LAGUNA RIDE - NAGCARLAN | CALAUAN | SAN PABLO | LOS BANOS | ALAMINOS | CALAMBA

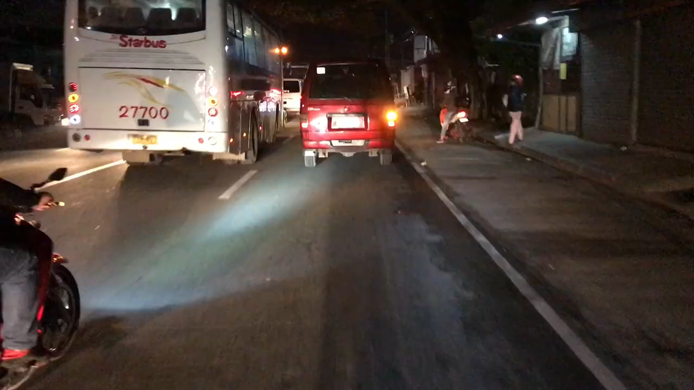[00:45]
Magdating naman dito sa Cabuyo, Laguna. Madaling araw pa lang, traffic na.
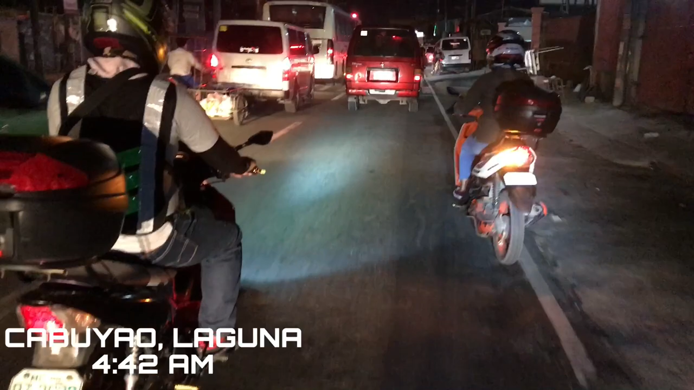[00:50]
Nahihirapan din kami sa McSec dahil sa dami ng bus at truck sa daan.